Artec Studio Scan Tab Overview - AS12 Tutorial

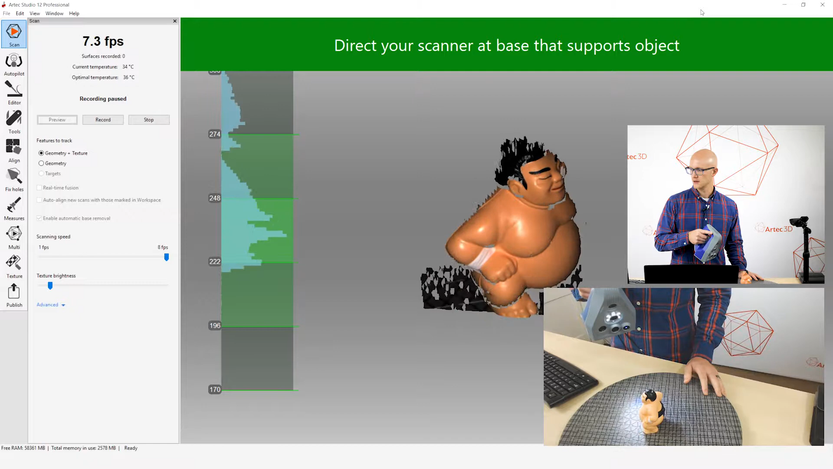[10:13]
So, what I'm going to do, notice when I get down here and it can detect that flat base, it puts a grid out there showing that it's detected the base.
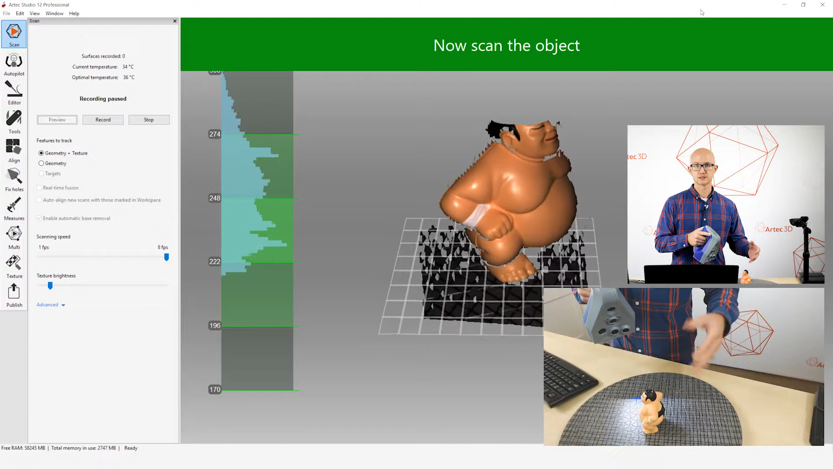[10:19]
Now, I can start scanning. It keeps that grid right there.
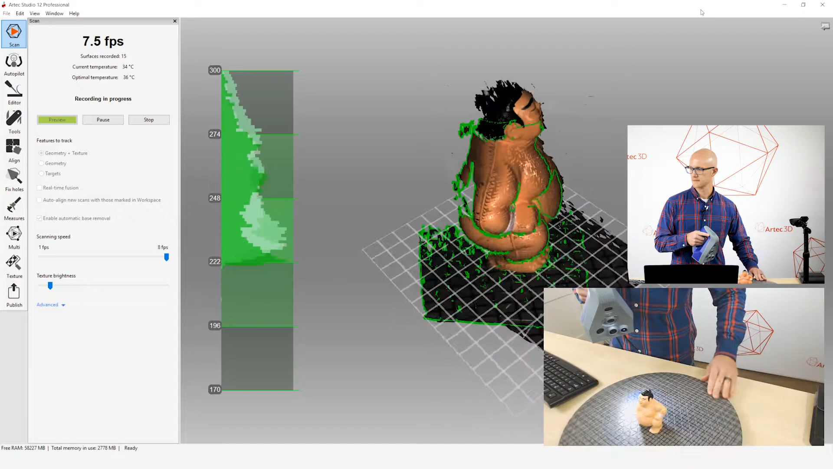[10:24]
Now, I'm going to scan all the way around this object.
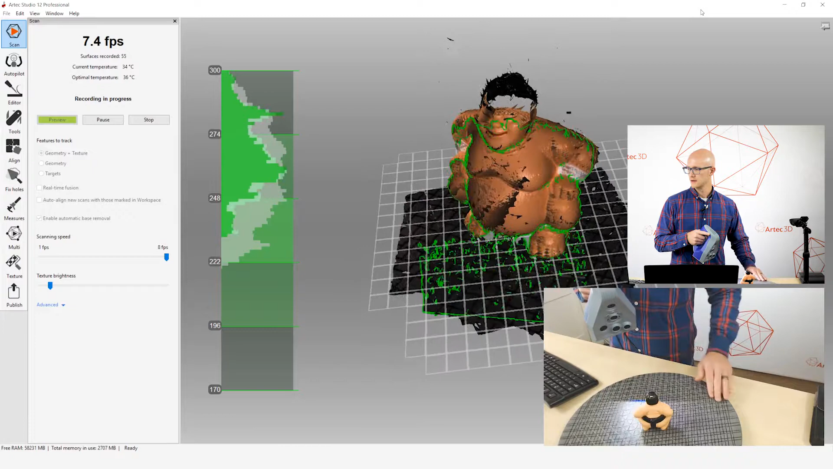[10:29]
Alright, so I've scanned my object. Now, when I stop and close my scan tab,
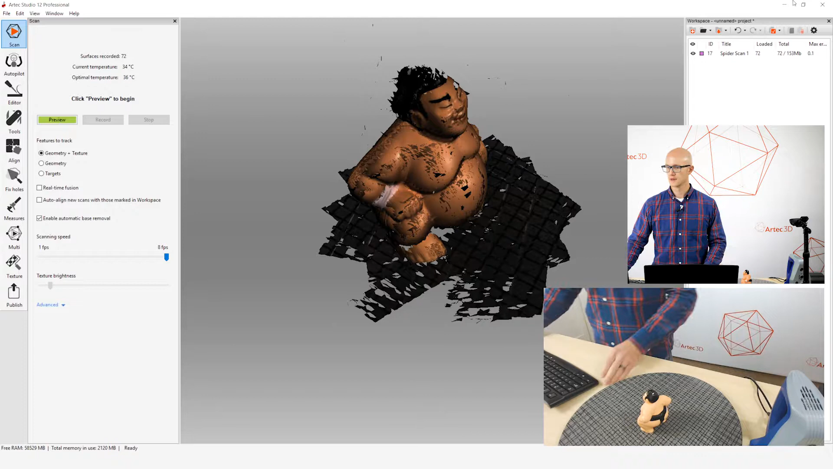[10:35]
it'll run its fine registration, of course.